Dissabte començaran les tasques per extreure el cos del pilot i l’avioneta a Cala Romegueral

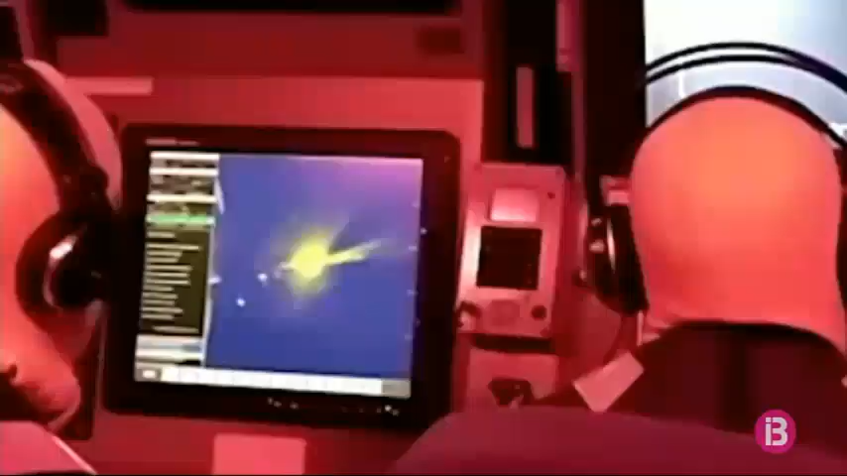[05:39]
són perfectament capaços de detectar l'avioneta i a més amb prou definició d'imatge com per confirmar que el pilot hi és el de dins.